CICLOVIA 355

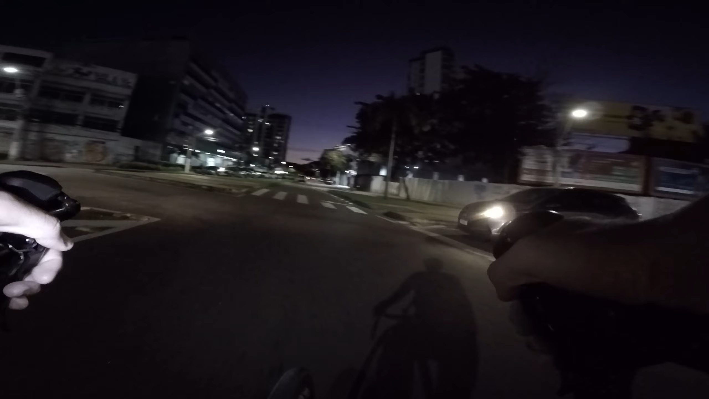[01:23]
Direção defensiva Salva vidas E evita acidentes Eu vi o carro Entrando na rotatória chutado Estava de olho nele Estava só medindo a distância e velocidade
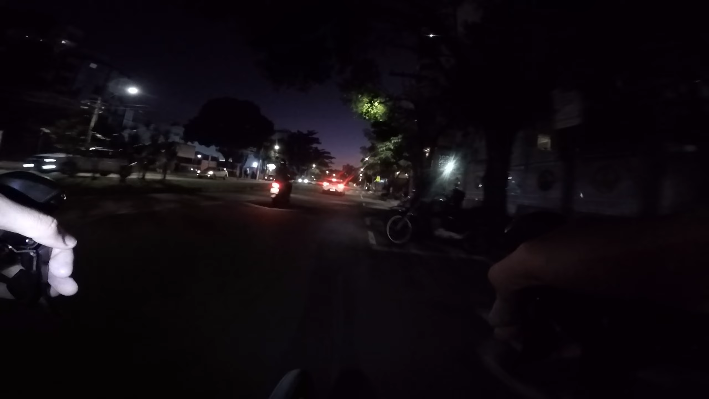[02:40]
Ah mas o carro ali quase me atropelou Não deu a preferência na rotatória Paciência Consciência dele A minha ali é Estou vendo um pedestre querendo atravessar na faixa Eu vou fazer o que precisa ser feito Que é reduzir e dar preferência para o pedestre